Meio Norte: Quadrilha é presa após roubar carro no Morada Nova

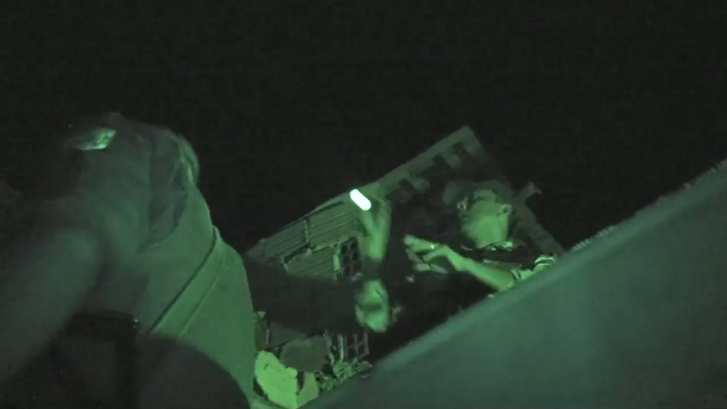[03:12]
No caso, há sinais que ele acabou de passar por esse local aqui, né, comandante? Tem sangue dele aqui, ó. Tem sangue no muro.
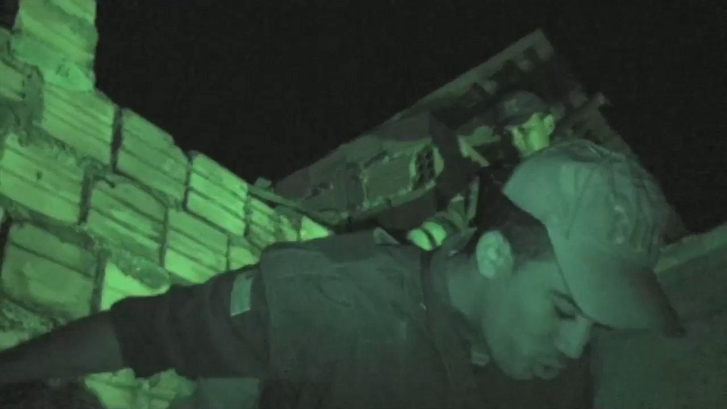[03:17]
No caso aí, ele passando aí nesse local, ele acabou então que se ferindo aí, né?
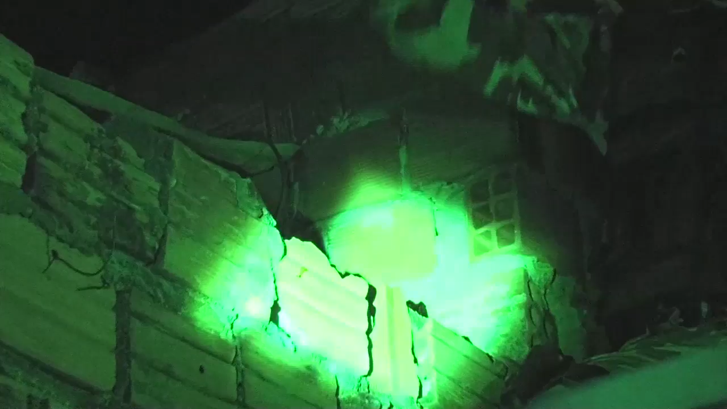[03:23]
Tem várias telhas quebradas. A gente pode observar aqui, inclusive, tem marcas de sangue aqui no muro, algumas telhas quebradas.
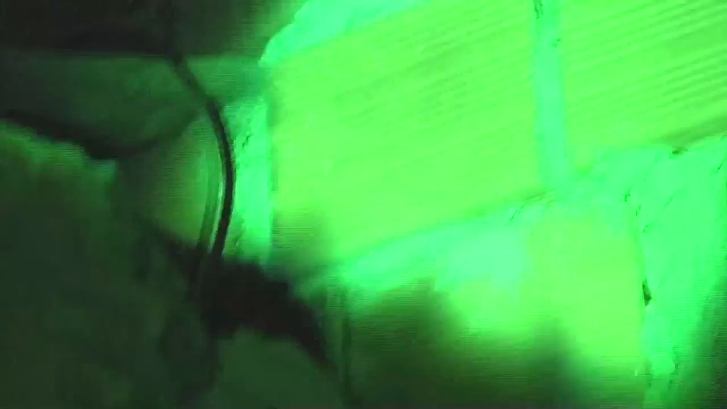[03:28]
Aqui o Cabo Moto, policial da Rony, acabou de encontrar também aqui uma das sandálias,
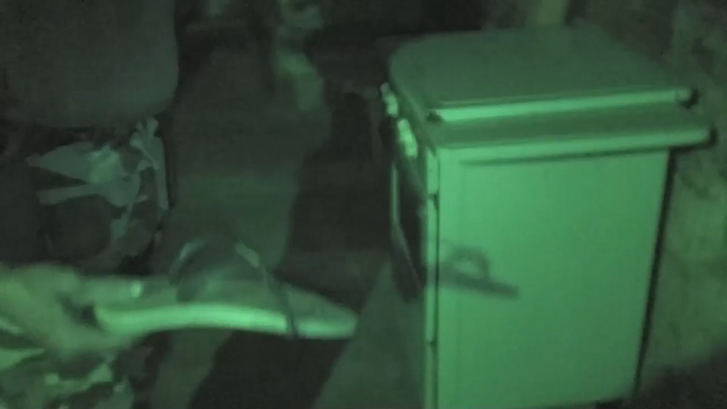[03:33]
no caso, desse elemento que está nesse momento.